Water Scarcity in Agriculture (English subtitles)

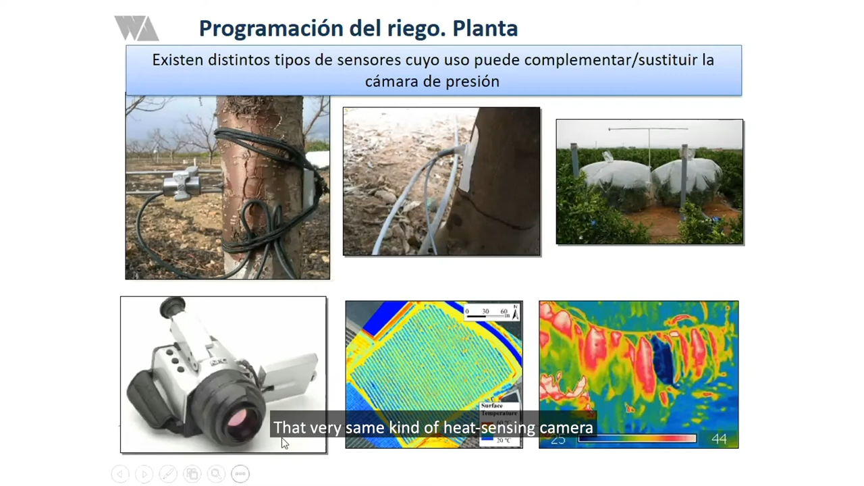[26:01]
mismas cámaras termográficas se pueden utilizar para medir la temperatura de las hojas como un indicador del estrés que tienen las hojas y eso por qué eso es porque la planta